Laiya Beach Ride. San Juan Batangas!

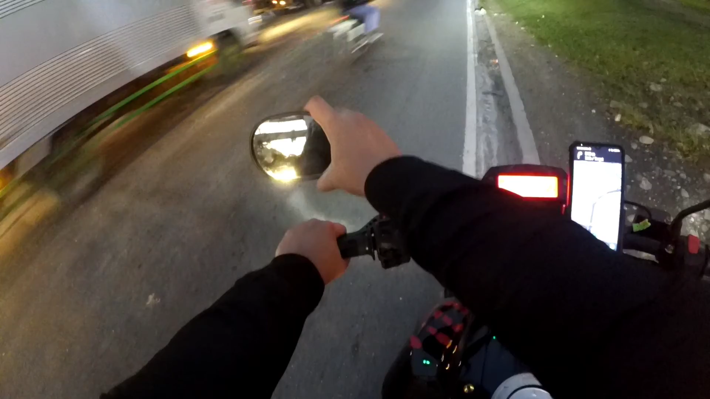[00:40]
Shit, naninibago ako sa side mirror ko. Nagpalit kasi ako eh. Binalik yung stock.